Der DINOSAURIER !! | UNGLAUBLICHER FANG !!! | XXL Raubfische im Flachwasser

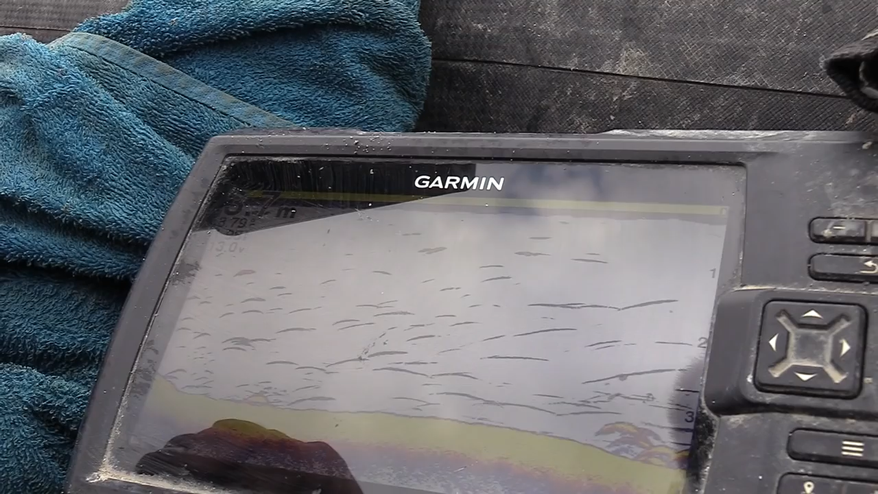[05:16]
Hier seht ihr jetzt schön die Futterfische.
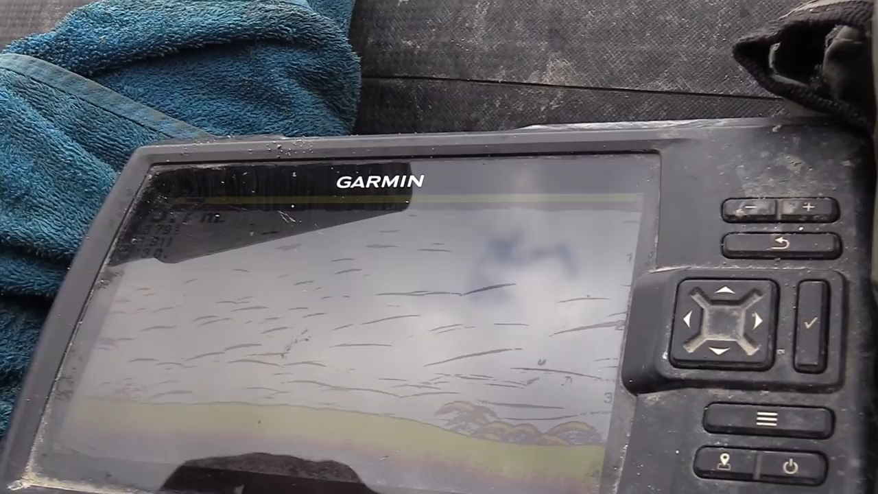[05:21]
Richtig viel Kleinfisch am Grund, sogar größere Gruppen, will ich mal sagen. Ja, also ein richtiger Balk.
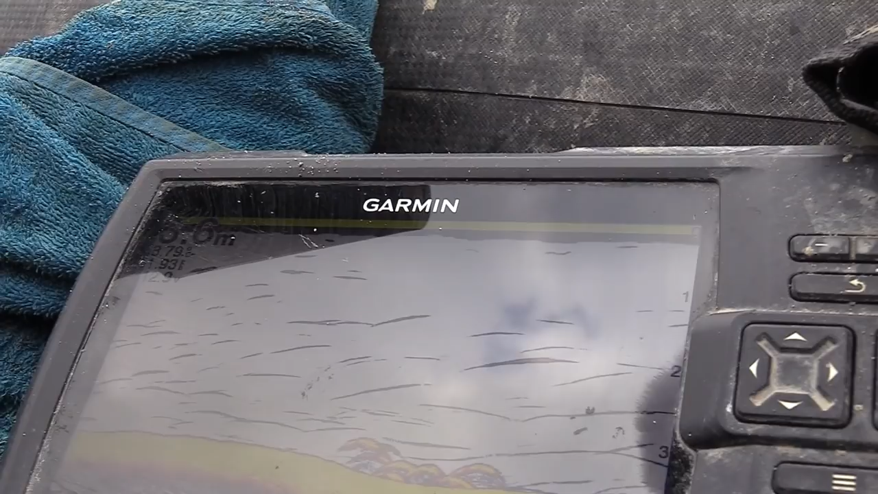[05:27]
Hier ist richtig was los. Wassertemperatur noch nicht mal ganz 9 Grad.
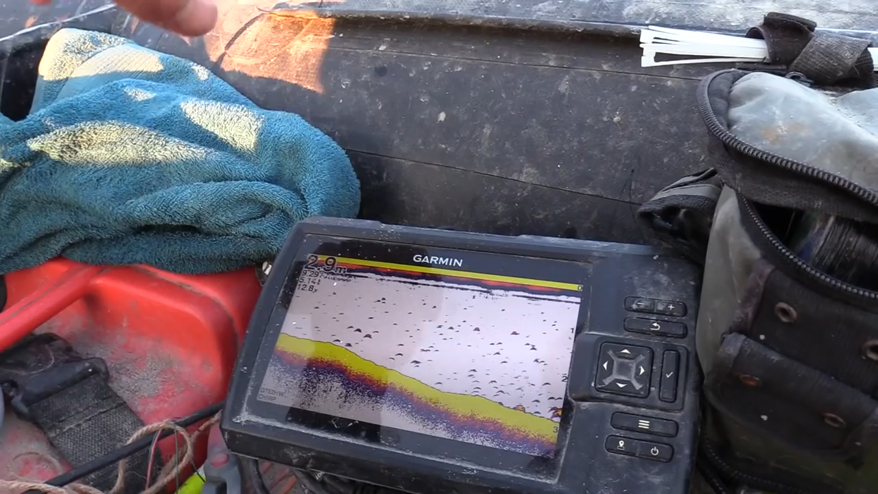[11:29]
Überall Fische am Grund. Hier fällt die Kante jetzt langsam ab in diesen ruhigen Bereich.
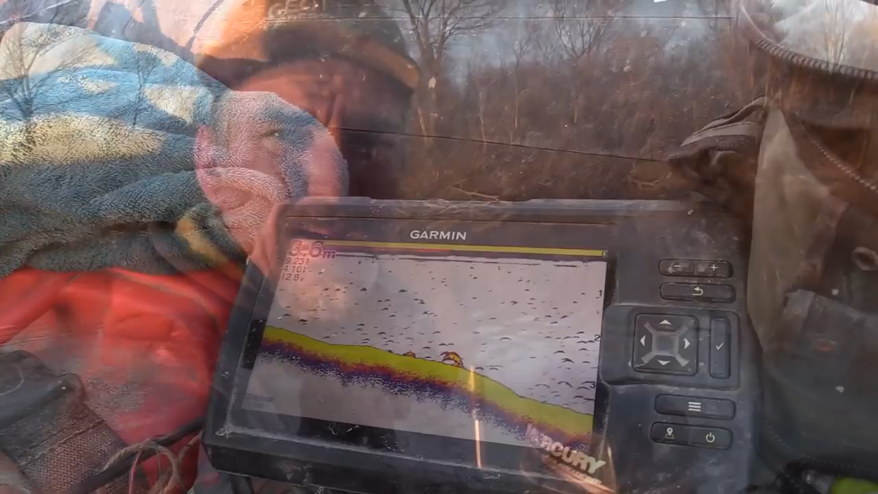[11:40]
Die Rutenfluss abgezogen brauchen wir nicht umlenken mit irgendwelchen Hilfsmitteln. Wir angeln mit der Strömung, nutzen aber auch in diesem Fall einen zweiten Stein,
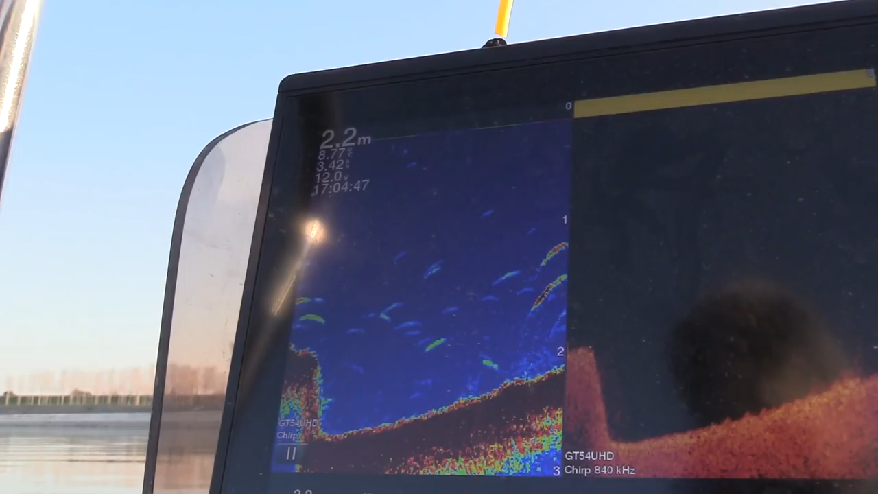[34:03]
On screen: depth 2.2 m
Würde kein Mensch eigentlich eine Route hinlegen, aber genau diese Bereiche, wo so Totholz im Fluss jetzt emporragt, dort sammelt sich Futterfisch und genau dort wird auch der Räuber reinziehen.